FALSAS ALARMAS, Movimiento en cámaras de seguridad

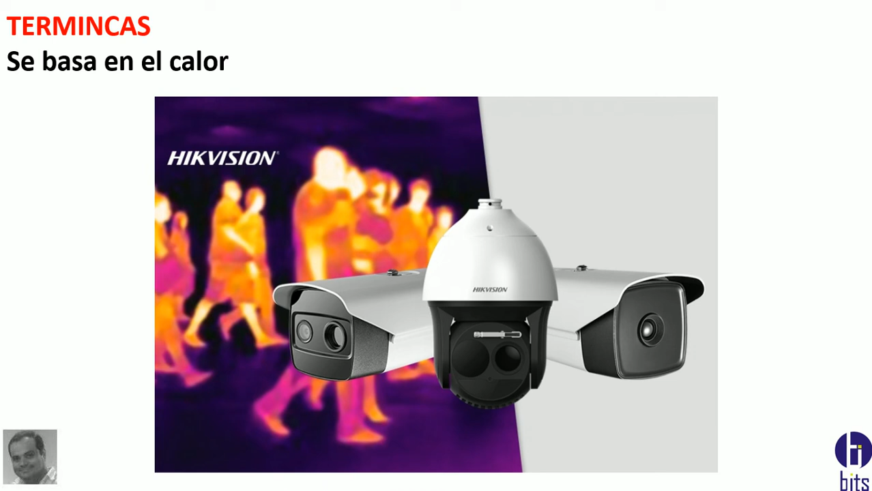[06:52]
ser un poco la distancia pero si vas a utilizar cámaras térmicas en la desvesta el precio son aquellas que va a trabajar en base a calor entonces aunque esté escondido la persona va a poderlo es identificar porque se basa en calor las térmicas se basan en calor las las inteligencia artificial se